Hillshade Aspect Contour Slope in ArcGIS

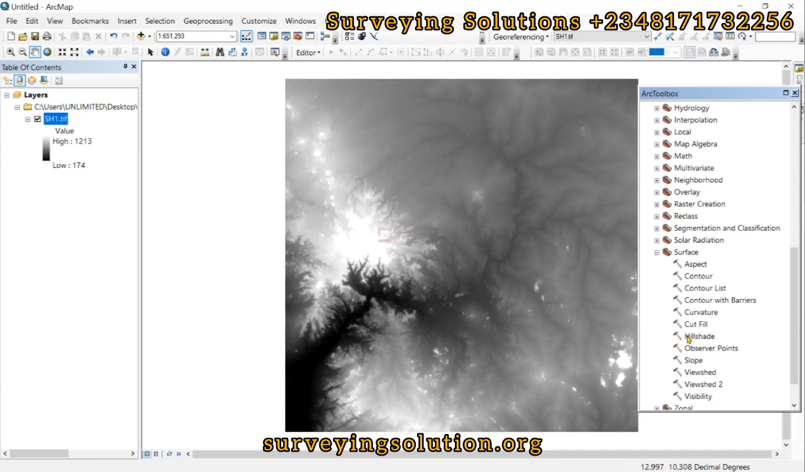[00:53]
Then we go to the spatial analyst tools Then we come to Surface right good now on that surface we have them different tools to work on and first of lesson look at aspect Now the aspect derives the aspect from each cell of a raster surface
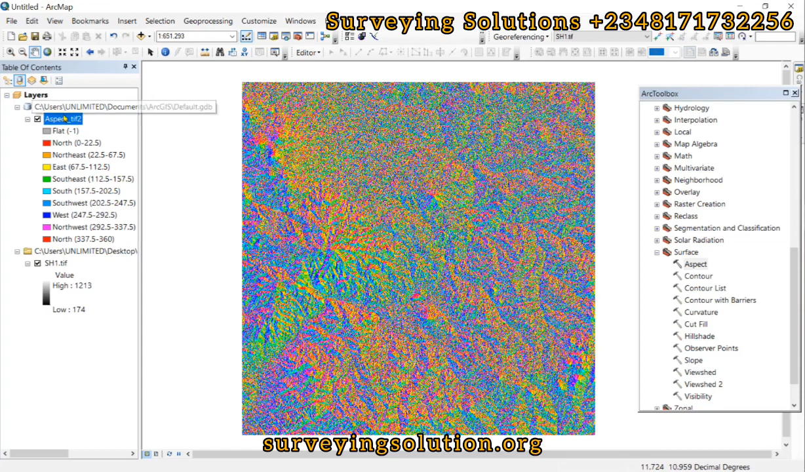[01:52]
leave a link in the description section to show you how to different methods now to download digital elevation models, right? Good. So now this is the aspect and similarly Similarly, we can also look at maybe just trying to zoom in to appreciate what the The configuration right good. We can also look at this other one.
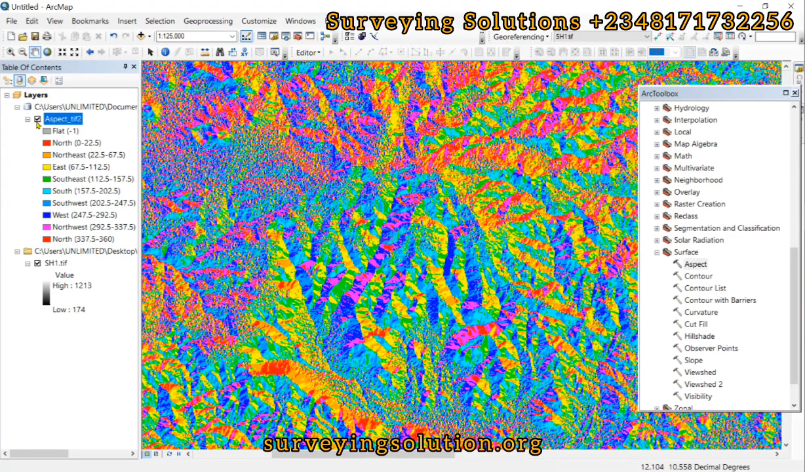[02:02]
Let's say contour The input raster is still what this one the contour interval.
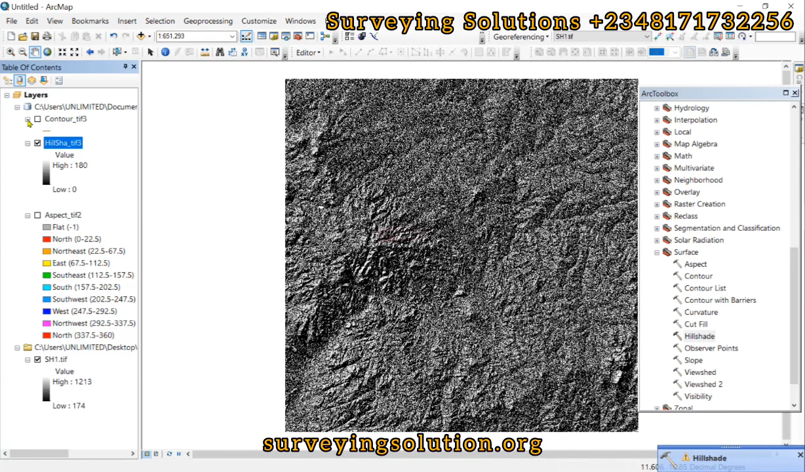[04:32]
Good so we have what are you shade view I think I'm leaving it them as em this default black and white sometimes it's better but let me see if the
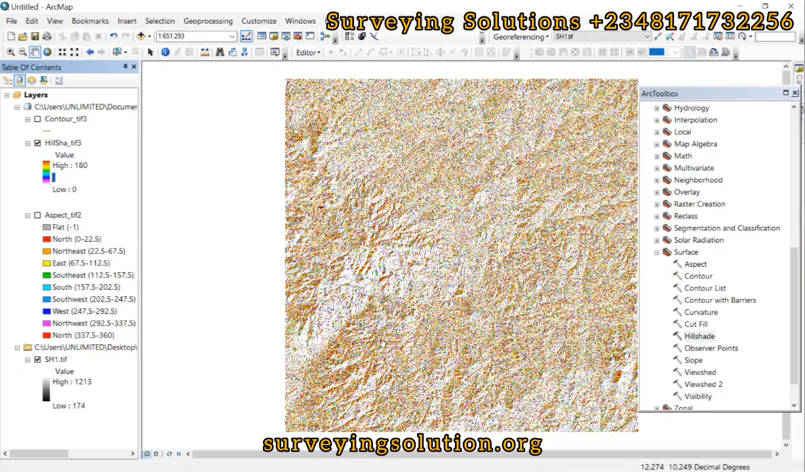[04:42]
If we can change the color ramp Okay trying to see if the exaggeration is out a bit. Yeah, it's fair enough. It's fair enough, but Um,